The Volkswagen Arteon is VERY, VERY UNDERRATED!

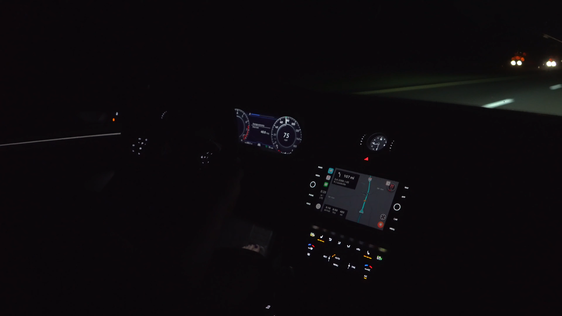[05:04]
Everything's really well lit up. I love the digital gauge cluster. You've got a little bit of ambient lighting going through here.